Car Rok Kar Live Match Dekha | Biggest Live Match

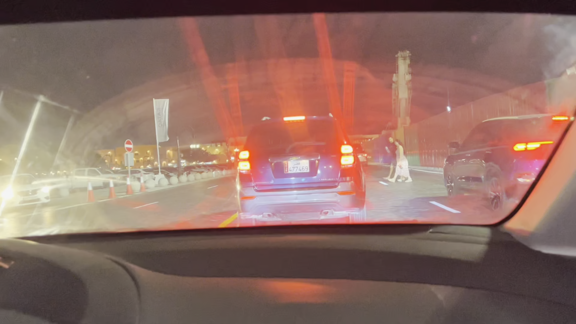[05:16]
फिर पहुँच गए हैं हम जी दोहा पोर्ट, दोहा पोर्ट में पहुँच गए, बाहर के कोई नज़ारे दिखाएंगे आपको उतर के।
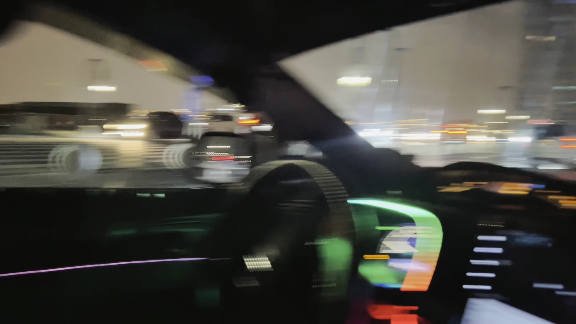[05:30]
तो उसमें जो है ना अभी देखो ना आवाम बहुत है, रश बहुत है,
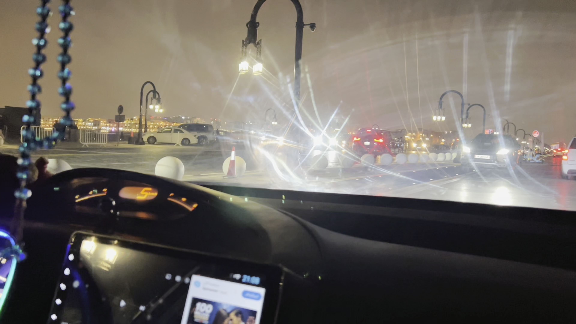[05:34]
पार्किंग क्या करें,
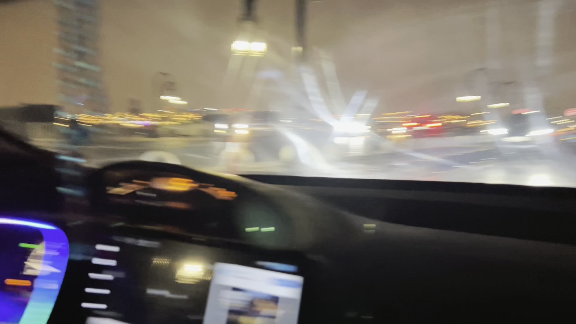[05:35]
पार्किंग किधर ढूंढे, पार्किंग किधर, पानी के अंदर ही घुसा दें कहीं पे, नहीं है ना,